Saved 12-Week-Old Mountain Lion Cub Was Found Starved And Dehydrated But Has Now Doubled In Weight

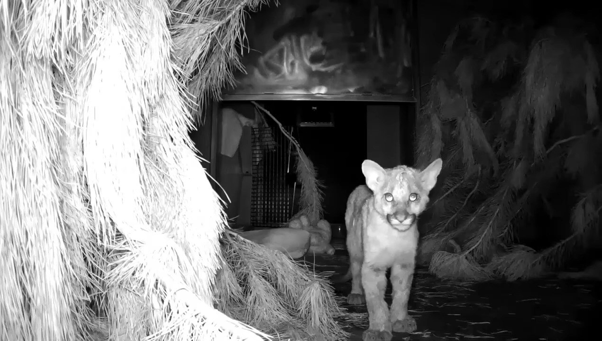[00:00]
Here's a piece of uplifting content that we all could use right now. This adorable little cutie that you can see in this video is an orphan 12-week-old mountain lion cub that was discovered by firefighters back in September. The cub was found in Southern California near Edilwald.
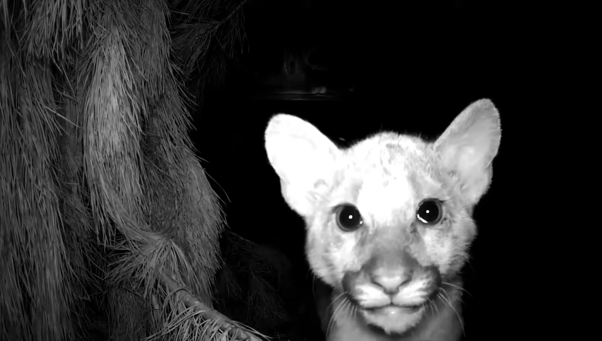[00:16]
Unfortunately, she was in an extremely terrible condition. The cub was starving, severely dehydrated, and weighed less than 11 pounds.